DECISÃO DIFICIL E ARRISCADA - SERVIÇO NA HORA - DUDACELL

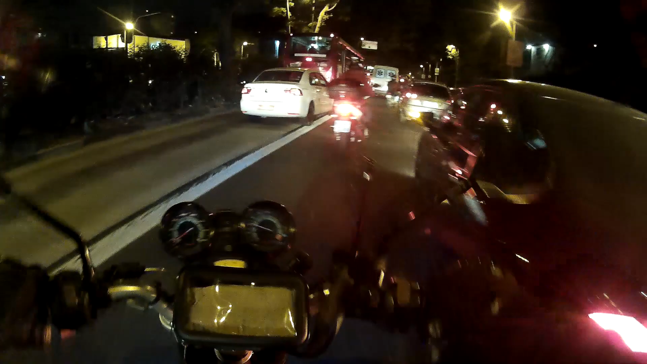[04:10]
Opa, opa Ambulância Deixa a ambulância aí Deixa os carros Voltarem ao normal Tamo de boa Vamos de boa Sem loucura
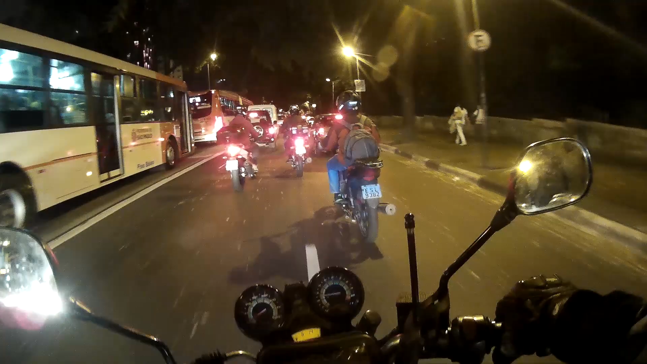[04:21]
Caraca Tá coçando minhas orelhas E agora? Deixa eu ver aqui Caramba Como é que eu vou começar A coçar minha orelha? Me fala É Complicado, hein? A ambulância quer passar Mas não tem como Olha lá São três faixas, né?
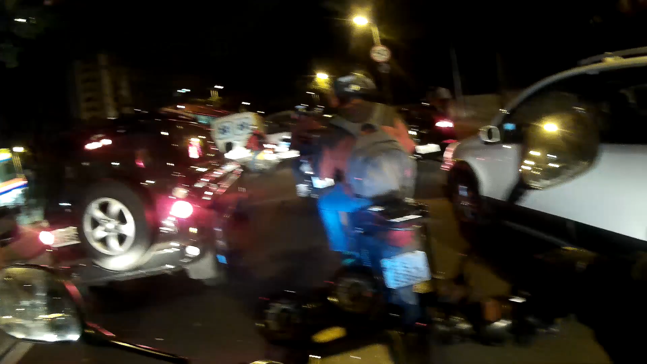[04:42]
Duas de carro Uma de busão Corredor de moto Muito pequeno Então Complicado Complicadíssimo Ah, tá O piano bonito Atrás de mim Piano bonito
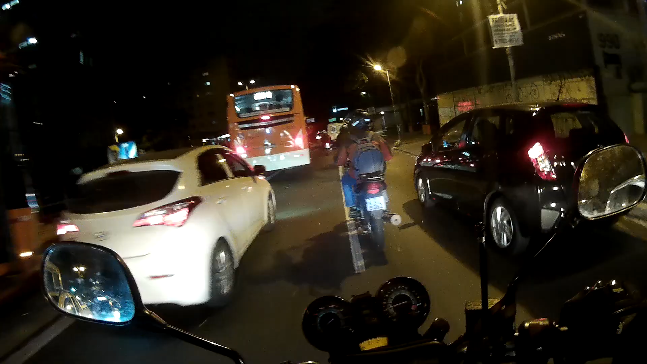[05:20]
Maninho do busão Pegou Ixi Bateu o táxi No busão Lascou-se